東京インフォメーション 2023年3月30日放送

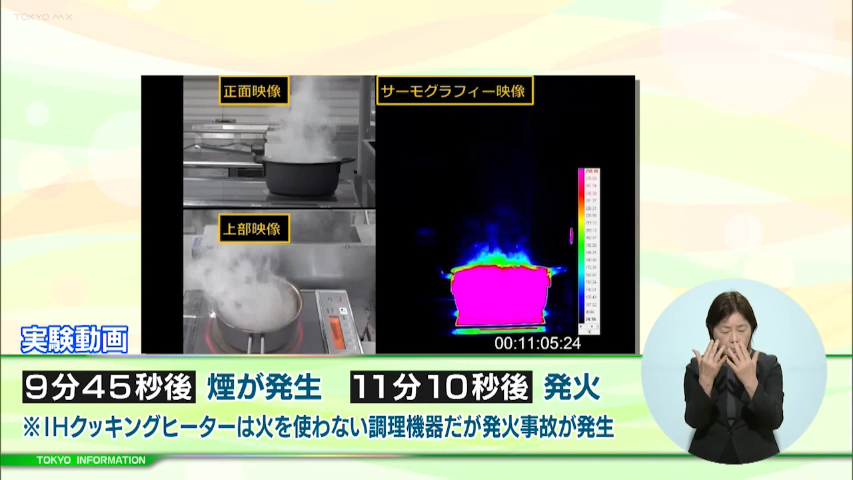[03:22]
11分糖尿後には発火しましたこの実験はIHクッキングヒーターが火を
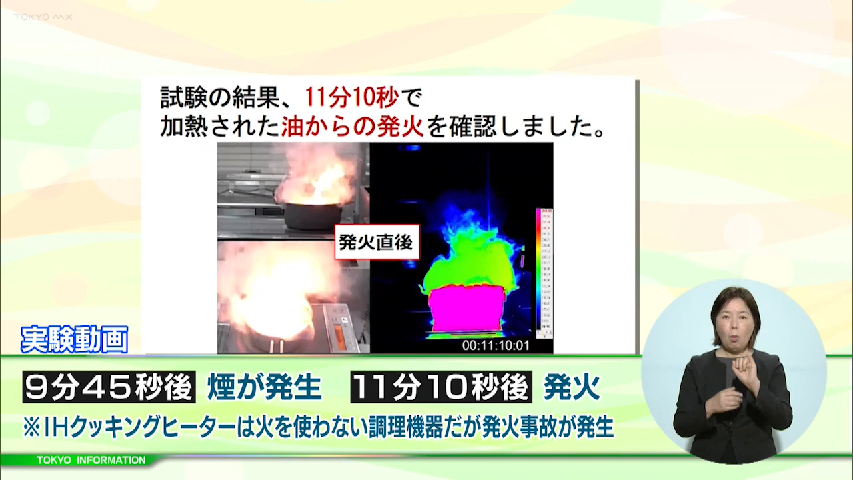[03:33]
使わない調理機器にもかかわらず火災の事故などが毎年発生していることから実施されました都は実験結果を受けて